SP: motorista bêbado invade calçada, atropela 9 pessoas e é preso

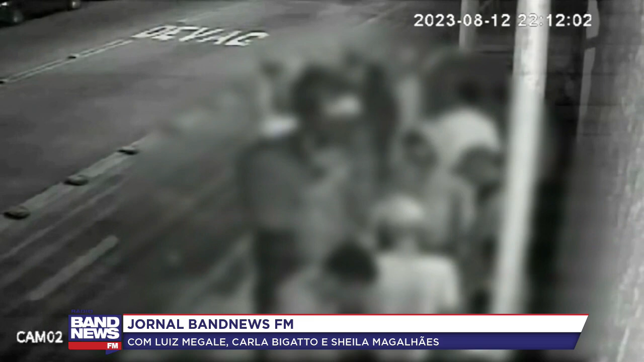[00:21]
Felizmente, por incrível que pareça, os ouvintes que estão agora acompanhando a gente pelo YouTube, não houve feridos mais graves, né? Esse homem está preso, ele atropelou nove pessoas no total, enquanto estava dirigindo alcoolizado aqui na Vila Maria, Zona Norte da capital paulista. Uma das vítimas contou aos policiais que, bom, ele aparentava estar alcoolizado, ele estava bêbado e testemunhas encontraram drogas dentro do veículo dele que foi apreendido. Um homem que preferiu não se identificar e teve a voz distorcida, conta que o número de vítimas poderia ter sido ainda maior.